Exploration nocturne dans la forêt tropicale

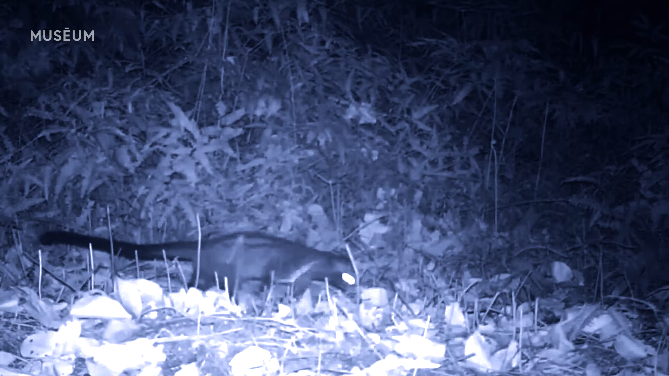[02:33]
qui ont une odeur très forte, et qu'on peut, effectivement, sentir sur le terrain, puisqu'elles viennent se frotter sur des arbres. Et donc, parfois, on sait qu'une civette est passée par là. En fait, comme ce sont des animaux très discrets, qui vivent, pour certains, surtout la nuit, finalement, on fait appel plutôt à des techniques, comme les pièges photos, justement, qui nous permettent de les détecter, parce que ces animaux étant discrets, nous, on ne va pas forcément pouvoir les voir.